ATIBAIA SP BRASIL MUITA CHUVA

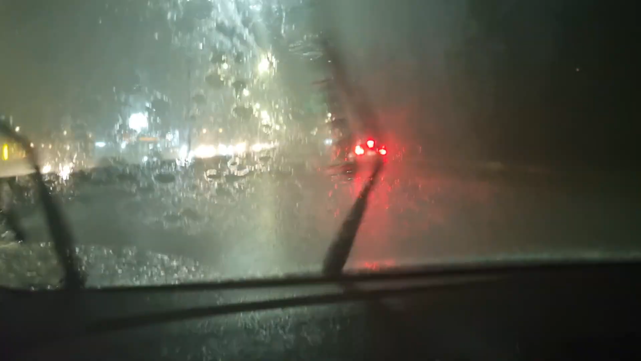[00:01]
Oi turma, 20 com 20 é 40 mais 10 é 50 pessoal, estamos passando aqui em Atibaia aqui, é chuva, é chuva, graças a Deus muita chuva, aqui em Atibaia aqui ó, chuva boa, é que é chuva, graças a Deus tem chuva muito esse ano, ninguém pode reclamar de água,